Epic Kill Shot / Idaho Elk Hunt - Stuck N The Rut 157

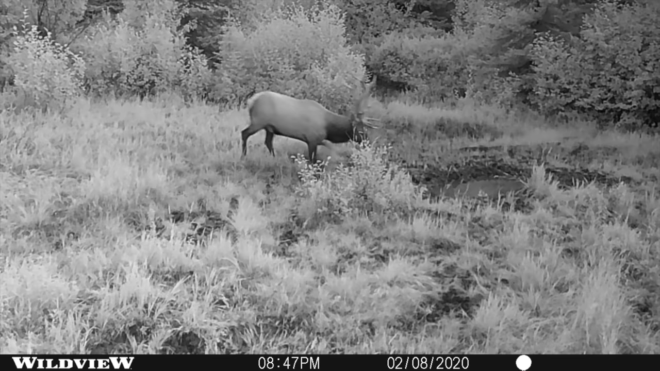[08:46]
Sure enough, Travis and I had a trail camera photo of this elk back in September at a wallow.